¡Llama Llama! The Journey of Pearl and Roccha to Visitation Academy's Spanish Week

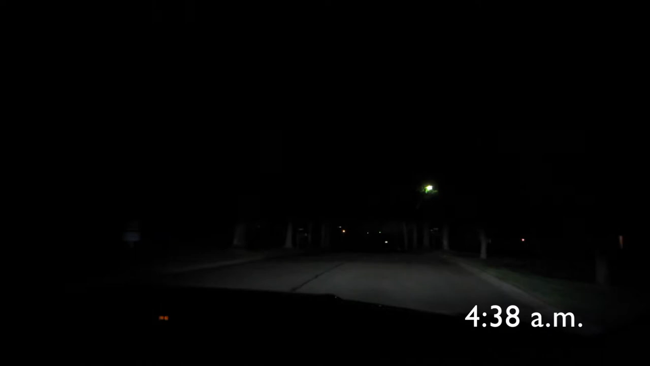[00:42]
Alright, it is 438 in the morning. We are headed out to Illinois to pick up my uncle's llamas.